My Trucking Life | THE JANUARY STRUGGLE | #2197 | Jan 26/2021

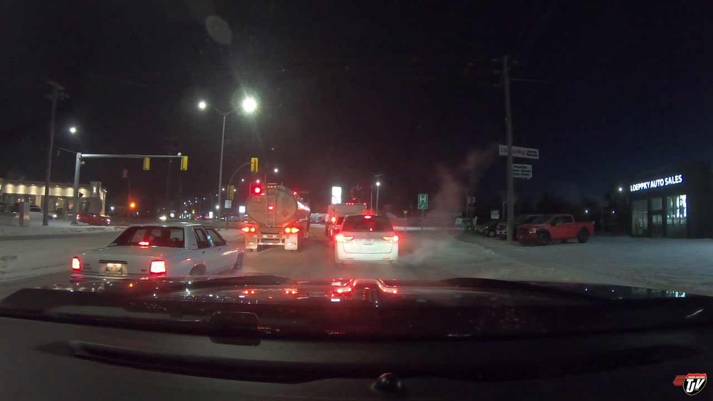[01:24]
We'll be right back. This morning again, wonderful day to be alive, wonderful day to go and drive some trucks.
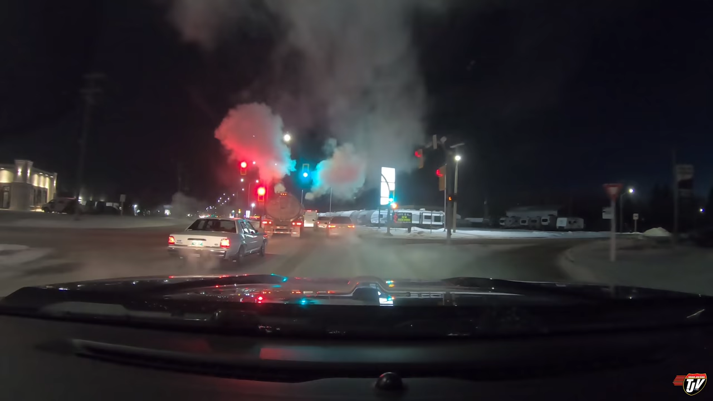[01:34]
People need their stuff even when it's cold.
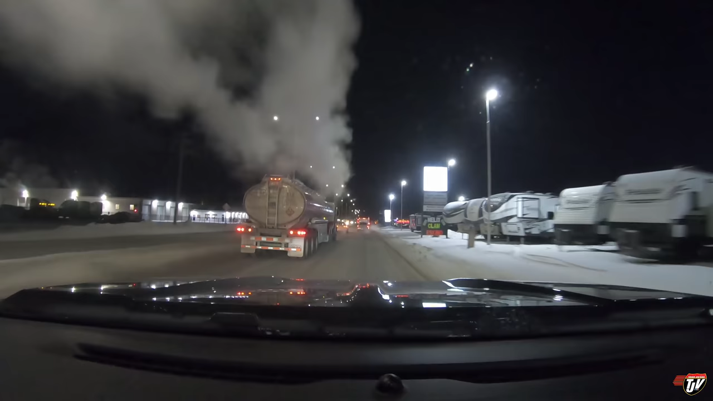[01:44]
So we're going to go bring it to them and hopefully not freeze along the way. Look at this guy just giving her, just giving her. That's how you know it's cold when the trucks do that.
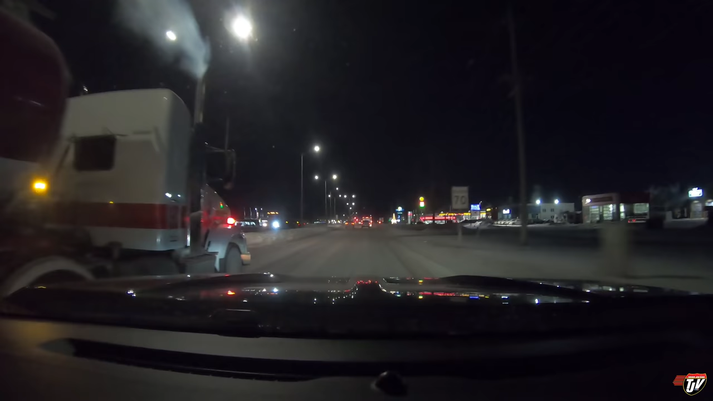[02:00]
My thermometer in here only says minus 26. I know the wind chill is at minus 35 right now and it's only going to get colder after the sun comes up.
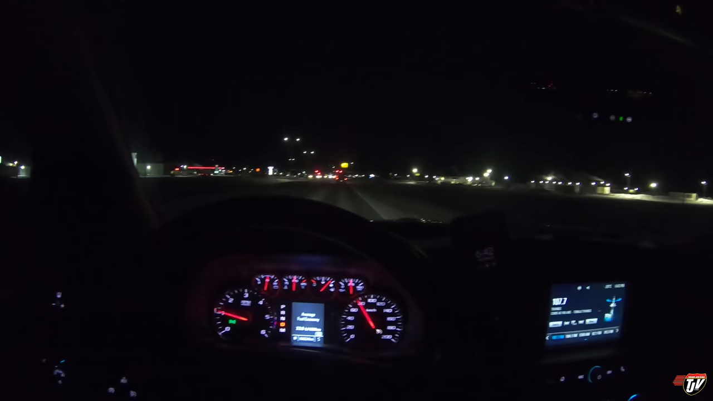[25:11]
When I get into it after work. Just slipping along, almost like an electric vehicle.
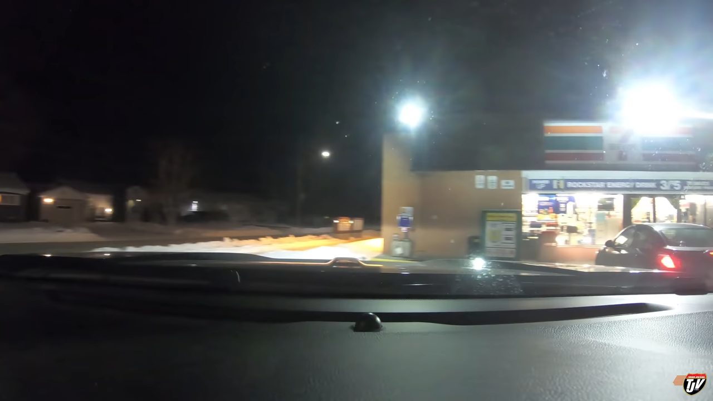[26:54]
Don't open your door and ding my truck. Better not. Better not.